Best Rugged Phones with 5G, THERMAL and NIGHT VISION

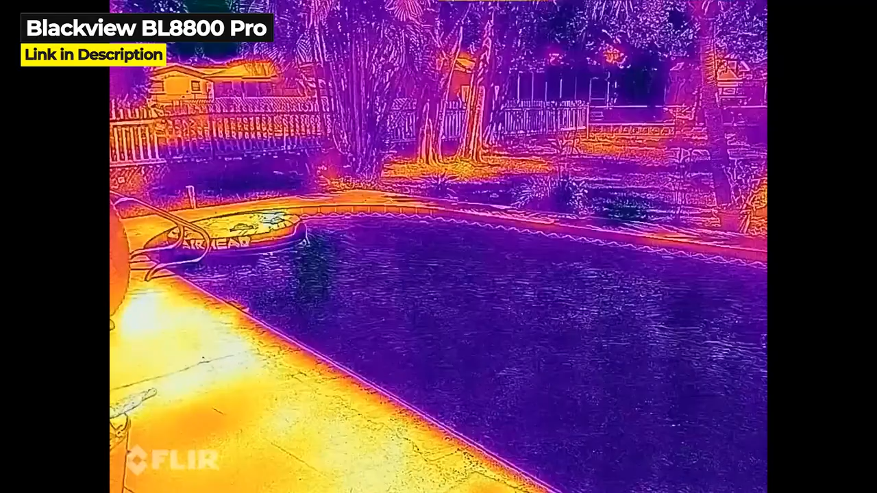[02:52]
leptin thermal imaging camera is also very impressive the large 6.58 inch screen and the 8 gigabytes of ram are great to see but it does
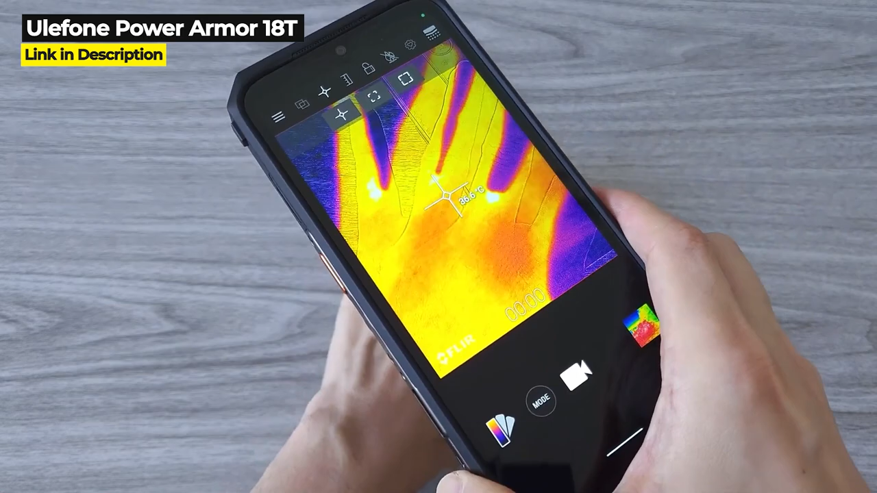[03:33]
and it boasts an insane 108 megapixel main camera and a 5
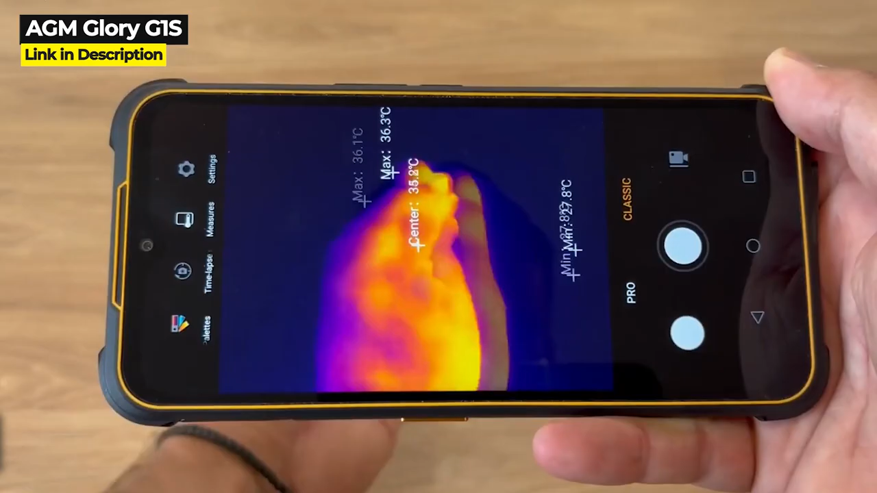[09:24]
the glory g1s claims to have the best thermal
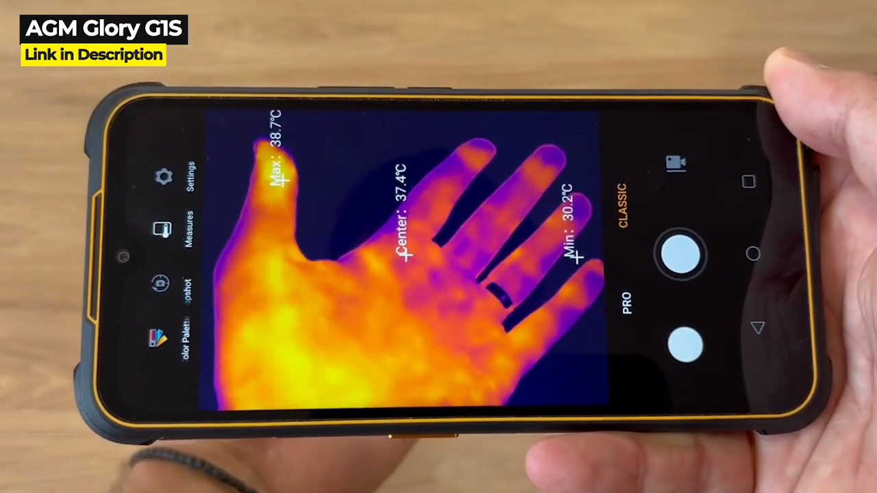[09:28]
On screen: max 38.7°C, min 30.2°C
imaging camera among all phones boasting the highest camera resolution of 256 by
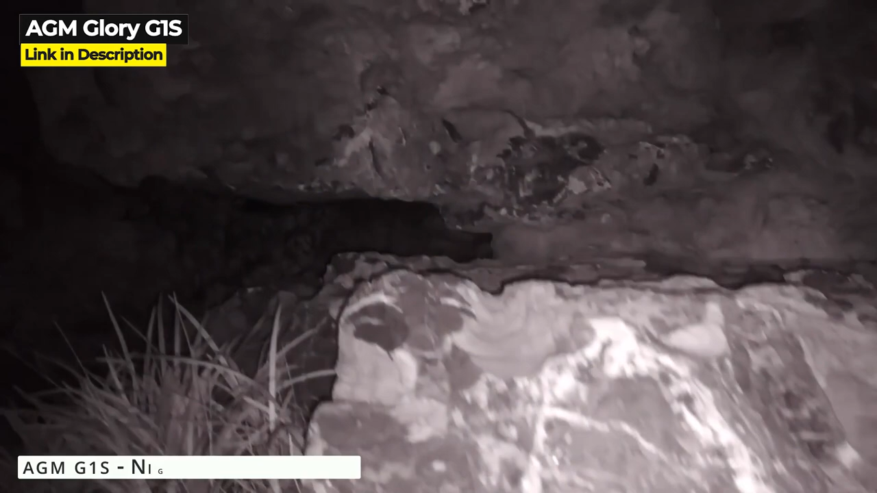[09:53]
and video quality even in pitch black settings this